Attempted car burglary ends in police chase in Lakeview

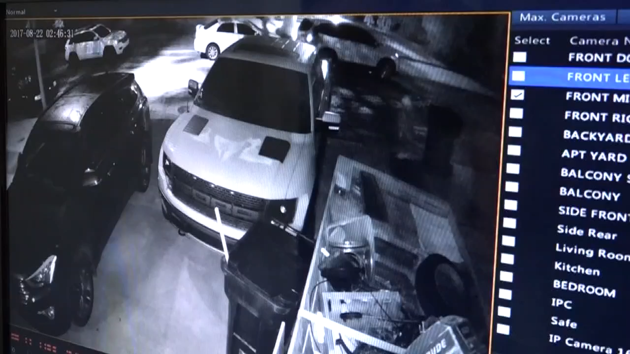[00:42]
It was around 240 this morning when noise from Gino Ascani's camera system alerted his fiance to wake him up. For whatever reason, my fiance was awake and heard the clicking noise.
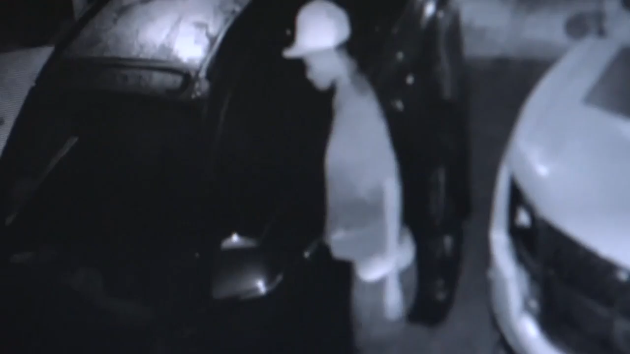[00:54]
I guess she was on her phone and she looked up and saw him in the driveway.